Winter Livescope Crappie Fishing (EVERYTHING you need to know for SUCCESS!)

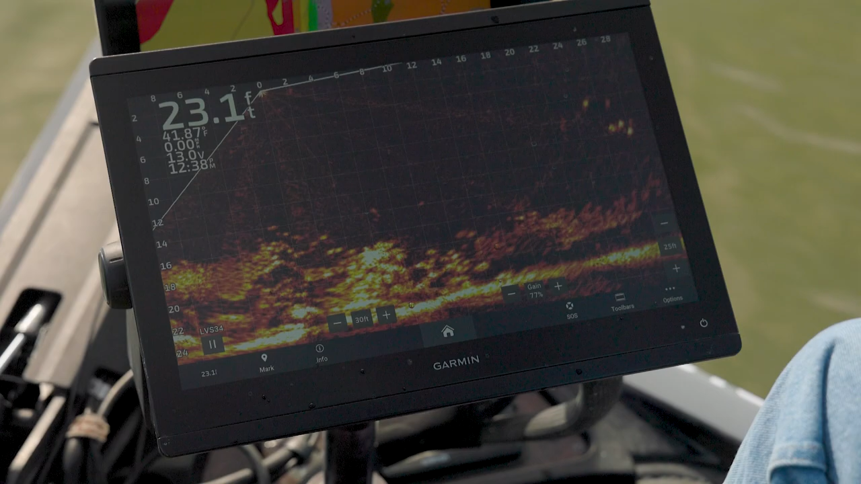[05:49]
On screen: depth 23.1 ft
Giving them just a second to clear out. Keeping my bait up above all these fish.
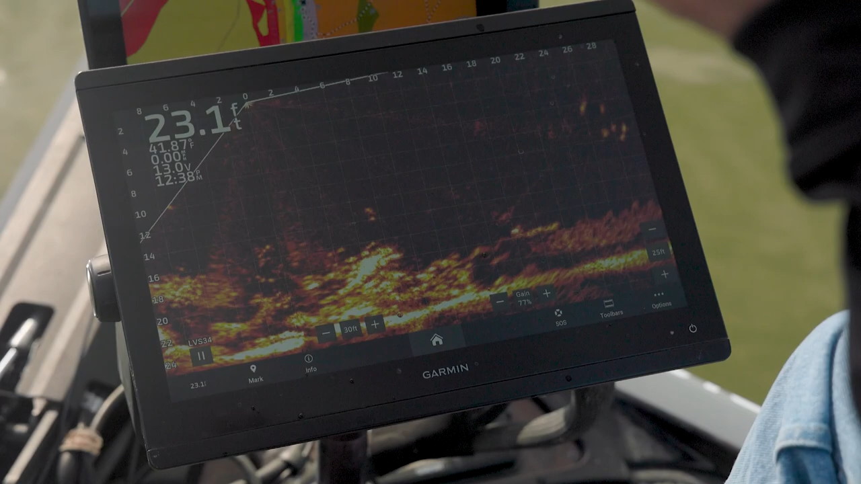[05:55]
On screen: depth 23.1 ft
Completely out of the picture. Now that they're gone, same place we were.
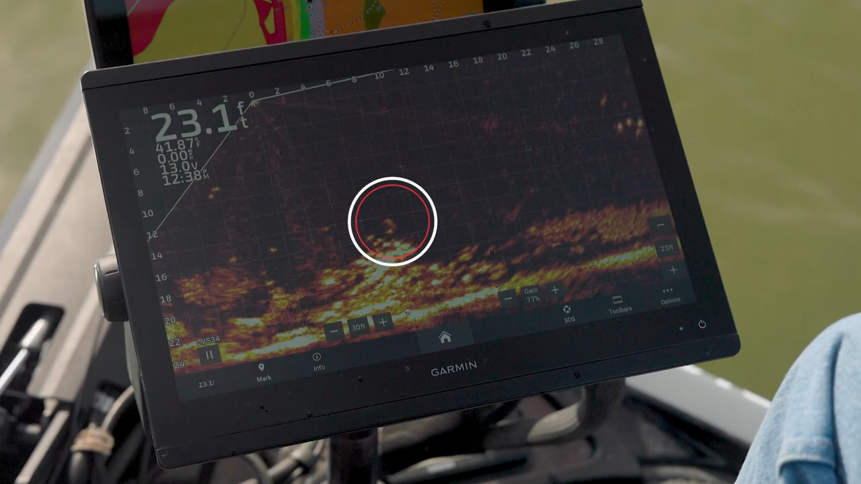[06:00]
On screen: depth 23.1 ft
I'm going to lower it right back down in there. And there's a little bitty guy. Out here using this long rod fishing these deep piles.